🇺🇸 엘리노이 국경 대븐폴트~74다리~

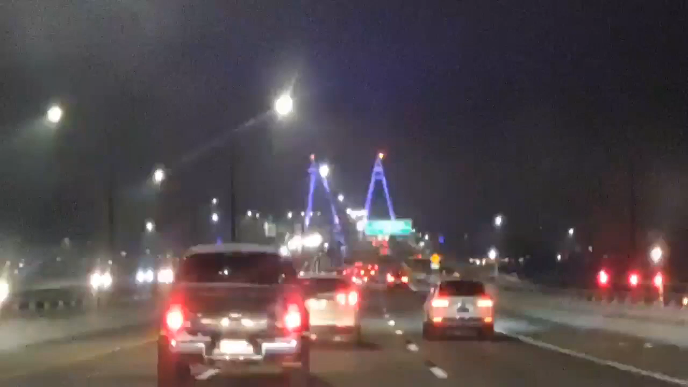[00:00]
Look at the blue lights on the bridge. I am. I think they slowly shift to other colors. It's pretty cool though. Light blue, kind of a darkish blue.